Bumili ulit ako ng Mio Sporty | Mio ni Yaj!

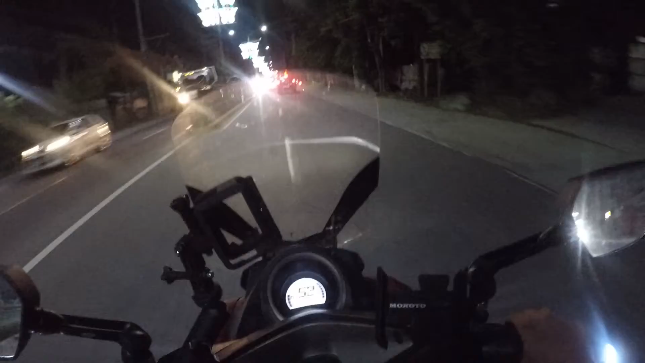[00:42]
Kalsada eh, yung daanan eh, parang delikado eh. Magkan natin.
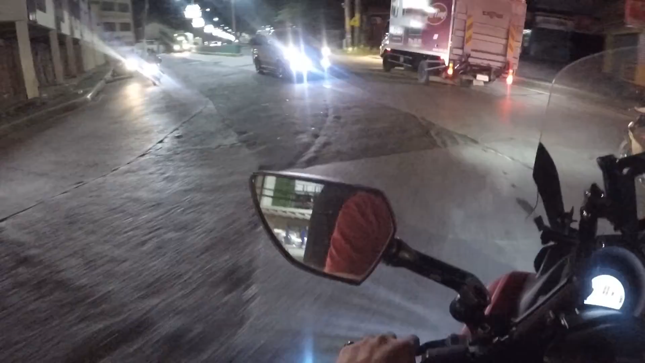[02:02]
Saniyan na to eh. Ayun, pasukan dito eh.
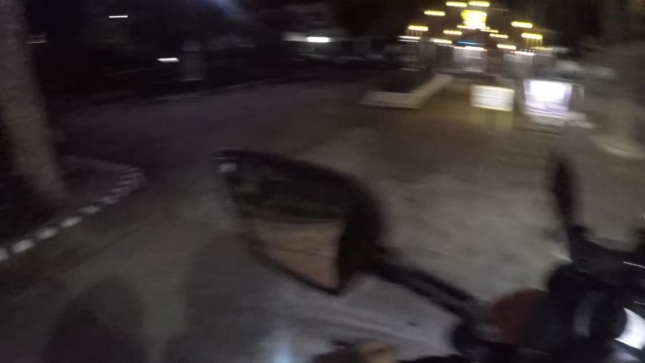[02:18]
Pasok ko saniyan sa kanan. Wala, saniyan na to eh.